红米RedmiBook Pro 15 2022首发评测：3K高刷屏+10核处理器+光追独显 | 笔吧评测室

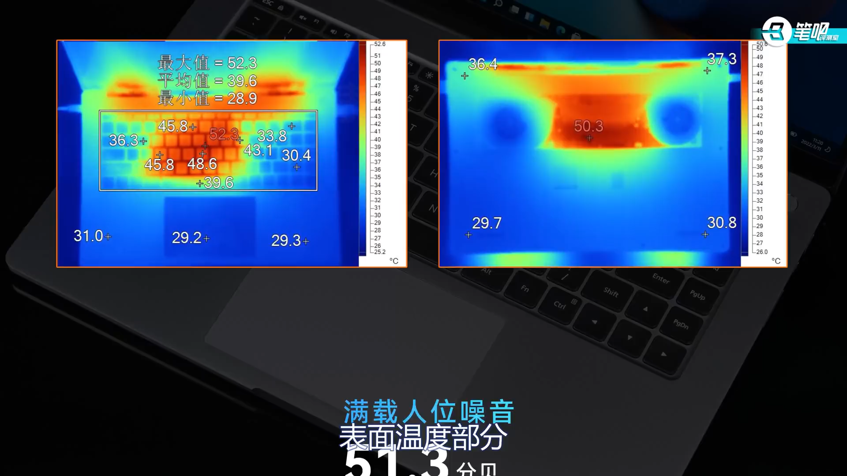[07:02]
3分贝比一般的全能本声音略大一些表面温度部分键盘最高温区域出现在了核心位置键帽最热为48.
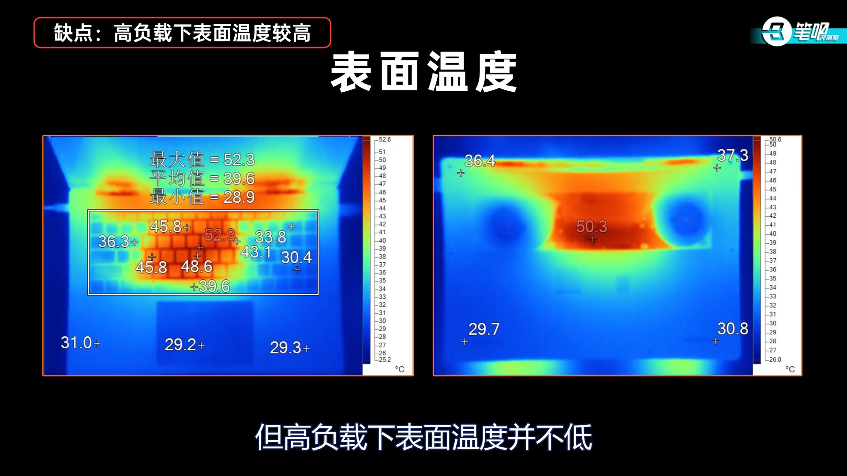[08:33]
第二高负载下表面温度较高虽然新一代Pro15的散热表现进一步了但是高负载下表面温度并不低中间核心位置键帽最高温度都接近50度了键盘隔热问题确实应该重视第三电源适配器变现性下降